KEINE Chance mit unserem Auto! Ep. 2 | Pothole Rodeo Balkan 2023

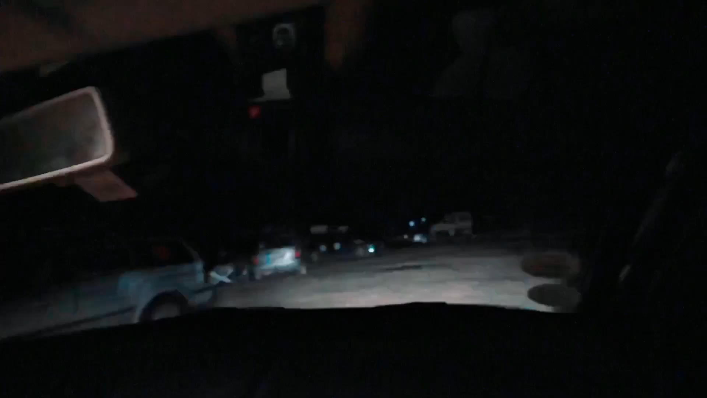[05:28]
Die haben ja richtige... Digga! Die haben ja sogar Ersatzreifen auf dem Dach und so.